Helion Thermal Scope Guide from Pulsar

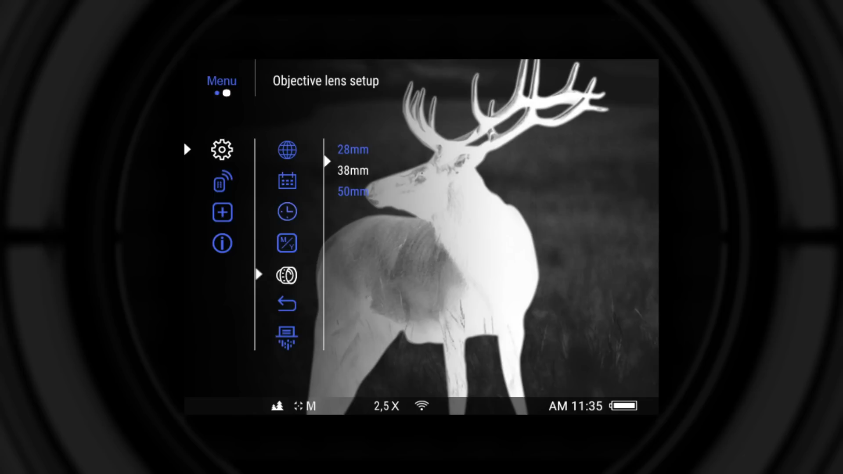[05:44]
select the appropriate lens in objective lens setup menu. StreamVision Mobile Application.
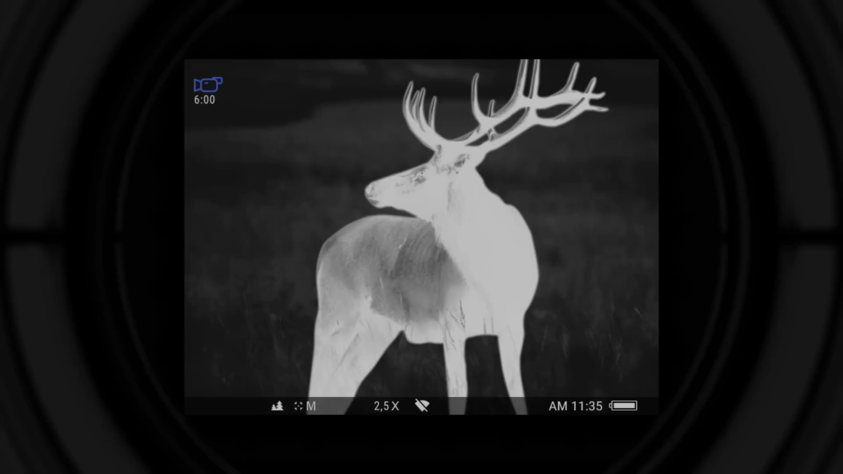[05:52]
To start working with StreamVision application, activate Wi-Fi in the unit. This can be performed in two ways. Press and hold navigation up button until the Wi-Fi icon under the screen turns active.
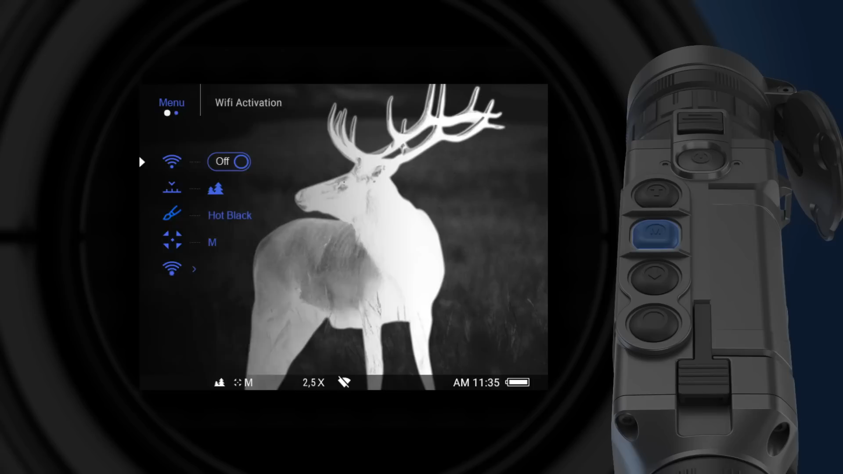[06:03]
Enter the main menu and activate the Wi-Fi in the Wi-Fi activation setting. In the smartphone, enter Wi-Fi settings.
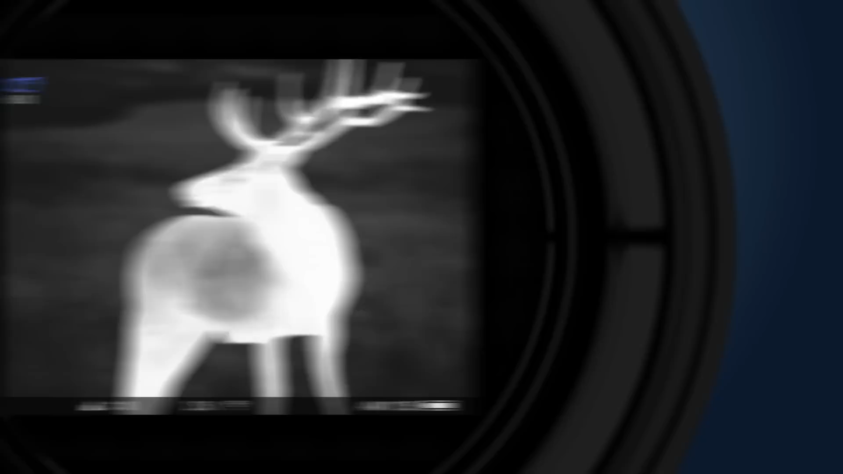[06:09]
Select network with the name Hellion. The last four numbers in the name of the network are the same as in the serial number of the connected unit.
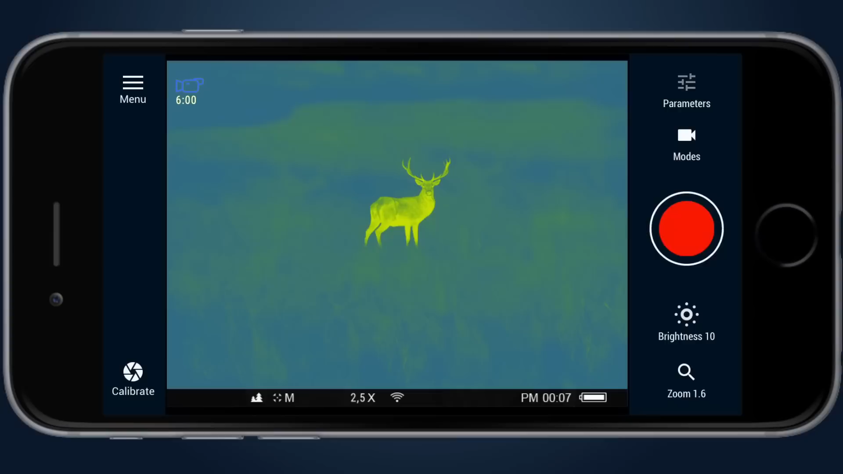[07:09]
color palettes, or video recording remotely.